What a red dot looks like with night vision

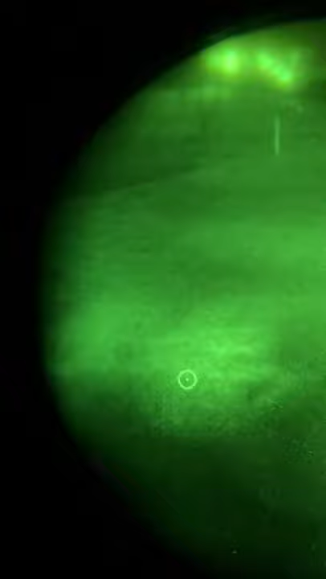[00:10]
so you can see it out there and you can see the dot now the frame's all blurry because that's just how night vision is it's important to note i actually can't see the red dot with my naked eye right now yeah this is on the lowest brightness thing by the way speaking of brightness here comes the car